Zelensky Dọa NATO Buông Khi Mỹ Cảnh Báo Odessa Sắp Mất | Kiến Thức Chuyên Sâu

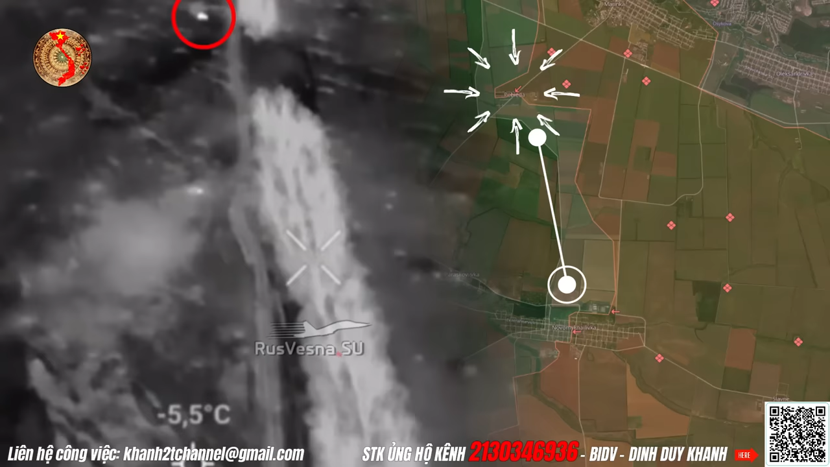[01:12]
Đoạn video cho thấy Ukraine cố gắng phản công bằng xe thiết giáp M113 của Mỹ nhưng đã bị trung đoàn 255 của Nga đáp trả một cách mạnh liệt.
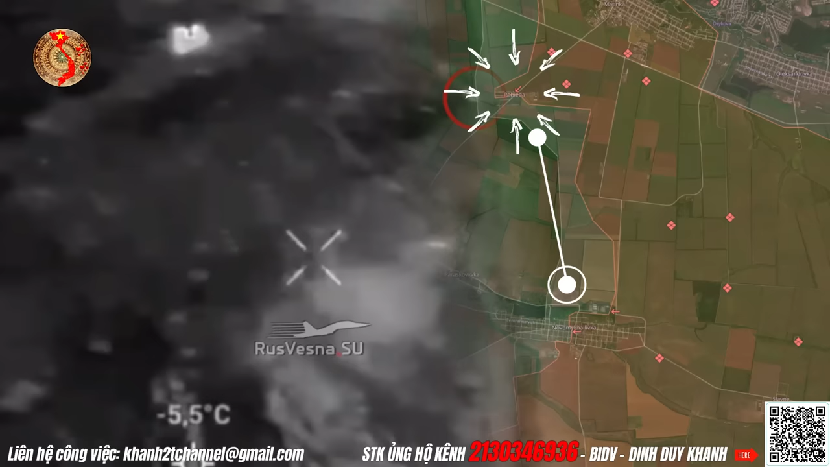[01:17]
On screen: spot -5.5°C
Xe thiết giáp của Mỹ đã không thể tiếp cận được mục tiêu và tự hủy cùng với nhóm đổ bộ và toàn bộ người trong đó.
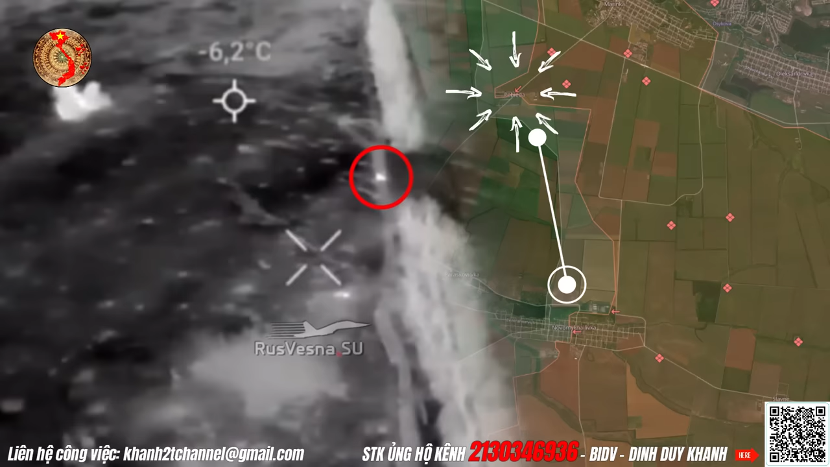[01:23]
On screen: spot -6.2°C
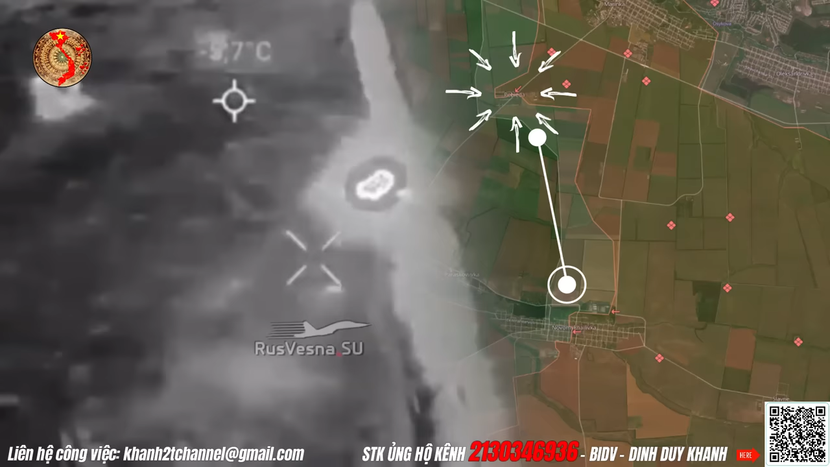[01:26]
Rõ ràng, ở khu định cư Popeda, một cuộc phản công bằng thịt mới của chế độ Kiev đã thất bại hoàn toàn.